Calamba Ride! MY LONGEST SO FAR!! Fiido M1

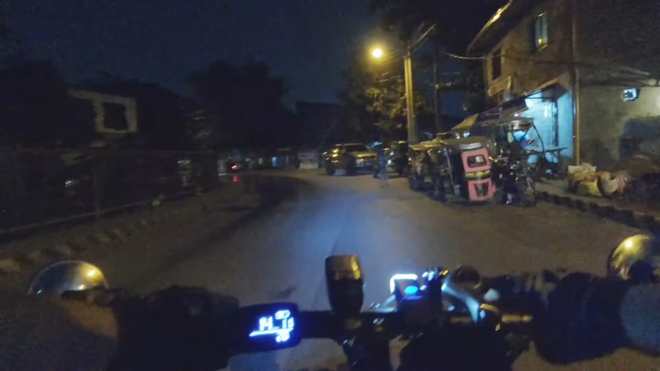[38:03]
Nasa munting lupa na kami, paalabang na to. Kasi ito yung dinaan namin ngayon na papunta. Kaya we remember where we go. Yeah. Yes. O, dire-diretso lang. Kika naman pala. Nakong kaabuti pa tayo hanggang pa-uwi ng battery. Time check! 10:03!
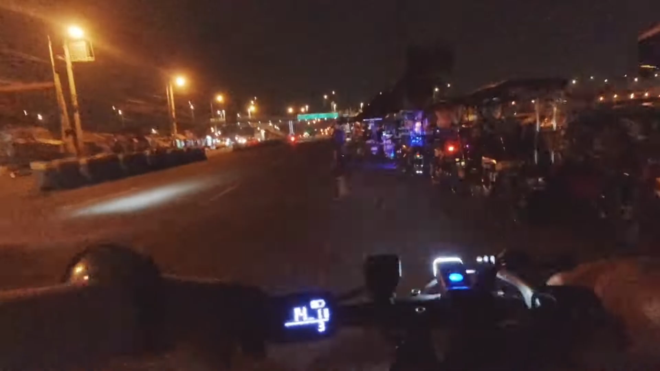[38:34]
Nasa Paranaque pa lang kami. Kita mo yan. Hindi PNR dapat kami.
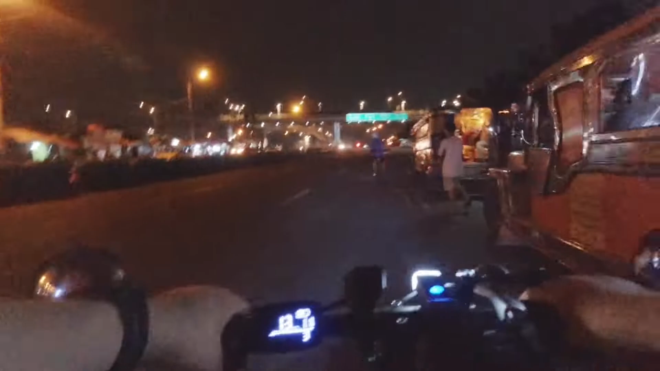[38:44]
Kaso, walang PNR today because it's holiday. So, balik tayo sa Ajak.